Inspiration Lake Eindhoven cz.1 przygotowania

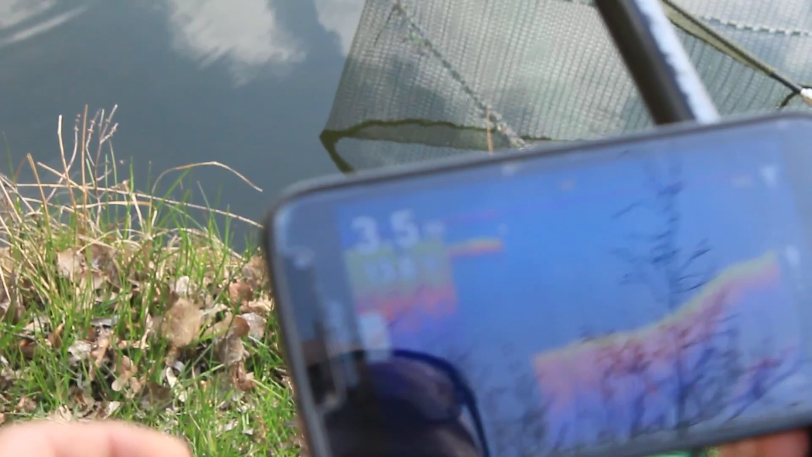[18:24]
A widać jakieś ryby pływają? Zobacz, jaki duży skok jest. Nie, mam ustawione, w tej chwili nic nie widzę.
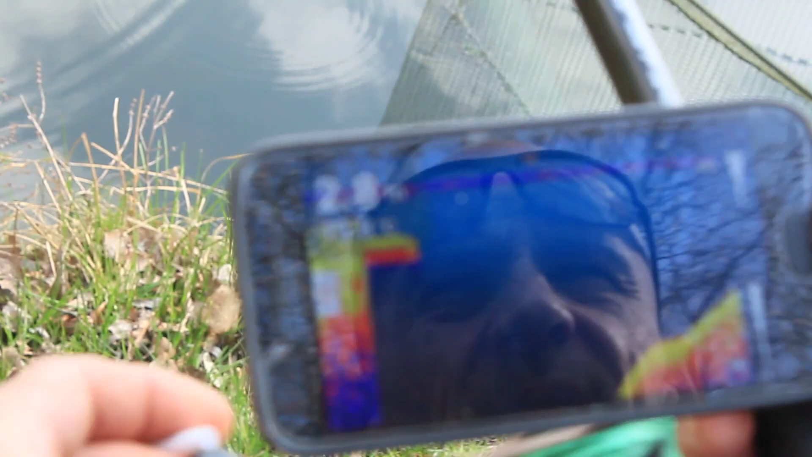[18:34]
Aha. 2,5. Widzisz, tu głęboko jest. Stromo.